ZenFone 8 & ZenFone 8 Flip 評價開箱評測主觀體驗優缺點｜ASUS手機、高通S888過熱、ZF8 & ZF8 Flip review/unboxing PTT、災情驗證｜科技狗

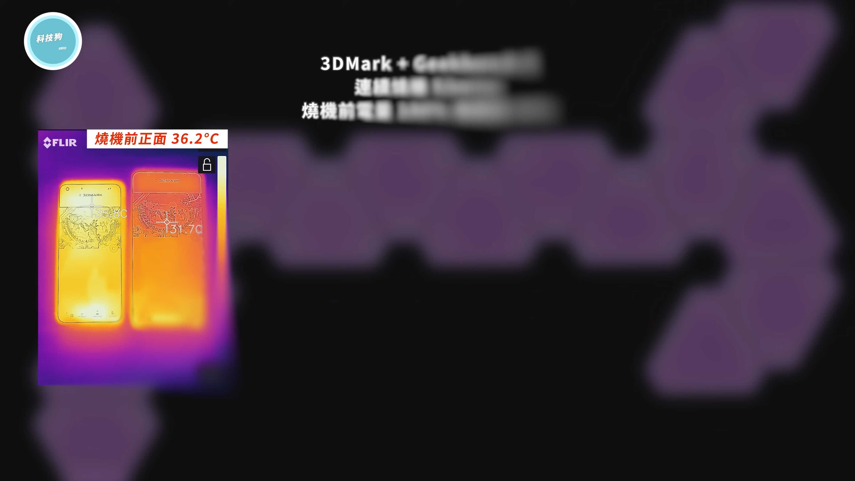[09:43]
兩支手機同時間一起跑 3D Mark 大全餐緊接著 Gamebench 5跑
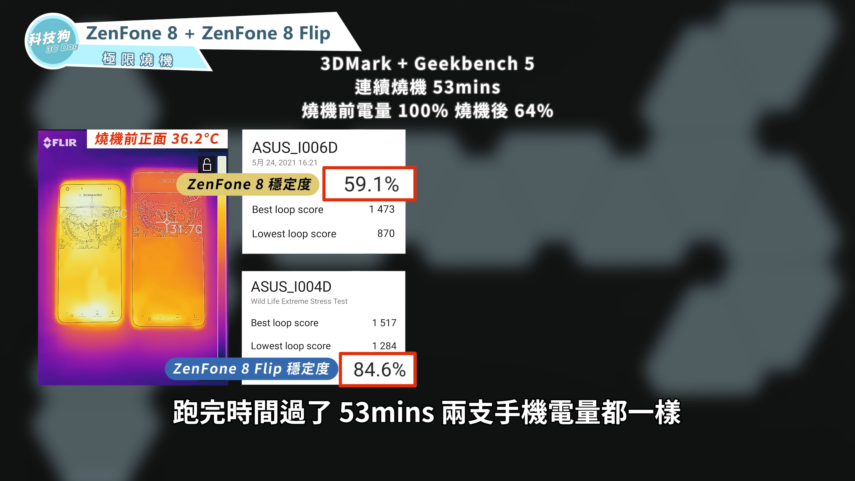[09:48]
完時間過了 53 分鐘兩支手機連仰都一樣只剩下 64%得到的溫度數據就跟畫面上的紅
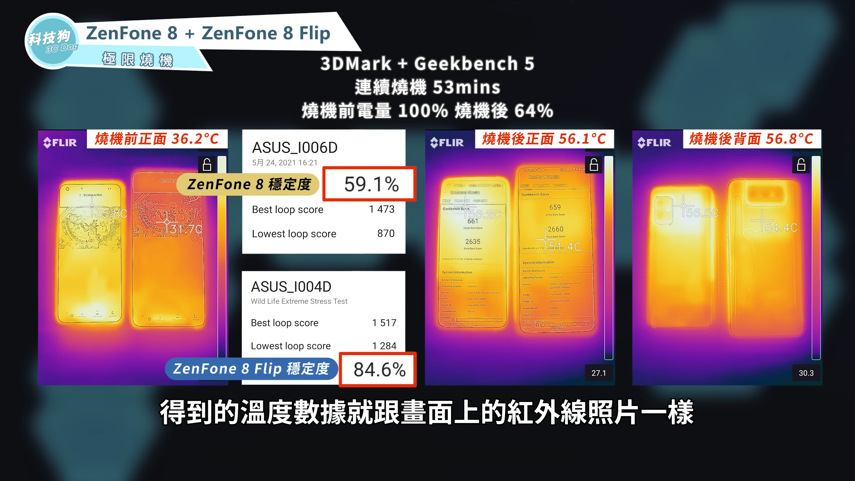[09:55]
外線照片一樣完全拉不住 燙到誇張啊